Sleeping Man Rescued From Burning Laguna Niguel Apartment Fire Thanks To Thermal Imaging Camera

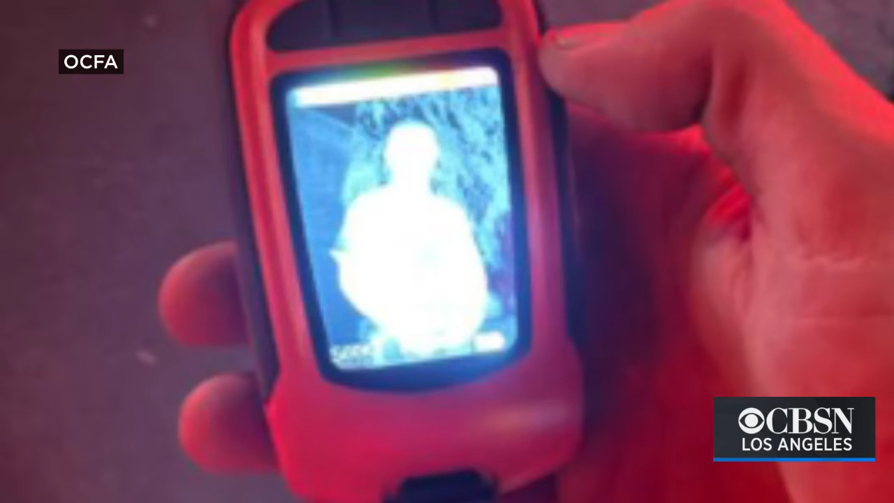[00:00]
Orange County firefighters used a thermal imaging camera to locate and rescue a man from a burning apartment building. The fire started around 2.15 this morning at the two-story complex at Pearl and Crystal Cay.